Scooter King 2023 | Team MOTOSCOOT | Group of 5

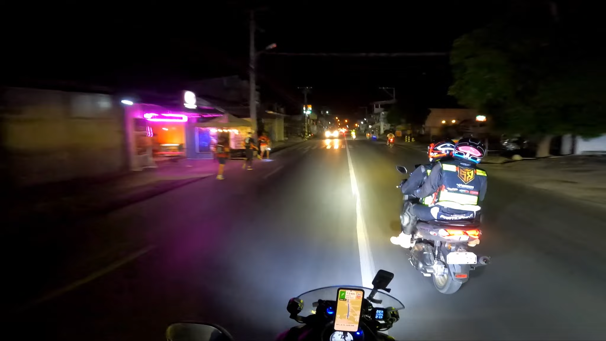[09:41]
Sa una, ang daming sasakyan eh. Wala akong brake light. Ha? Baka naglulus lang. Ayan mo silang mauna. Taga rito mga yan eh.